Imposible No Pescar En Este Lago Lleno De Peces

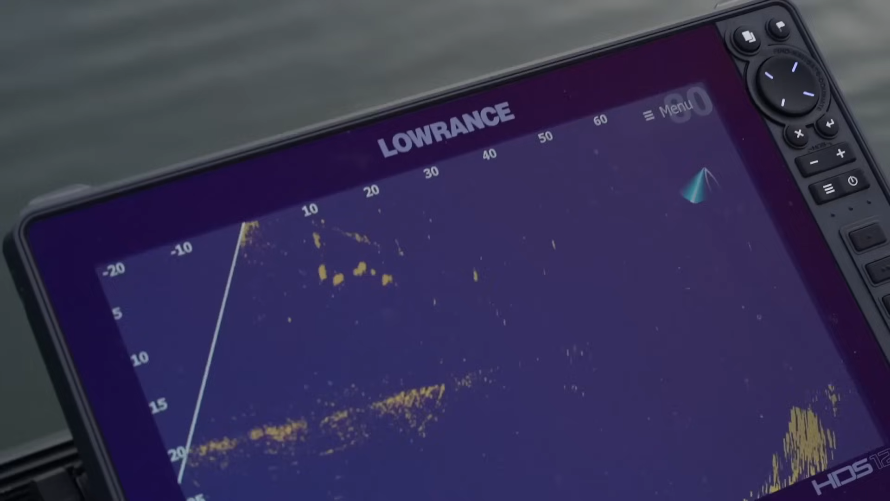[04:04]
Es el momento de que la ven. Chiquitita, chiquitita.
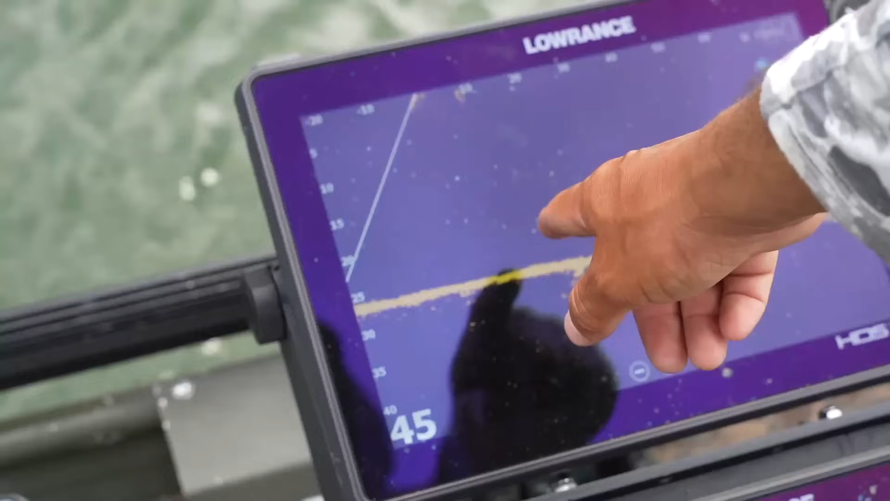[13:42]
Mira, ese es el grupito. Y ahí atrás había otro grupo grande.